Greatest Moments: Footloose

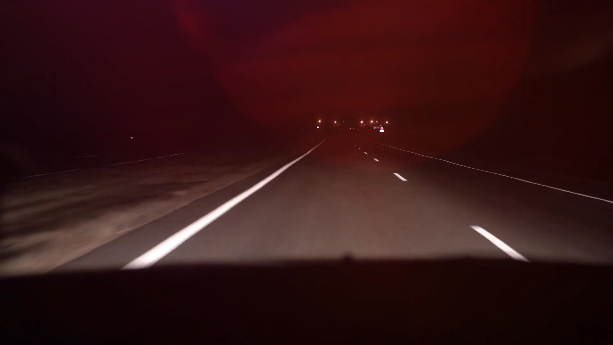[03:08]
When he was driving, he would think that there were lights coming at him when there weren't.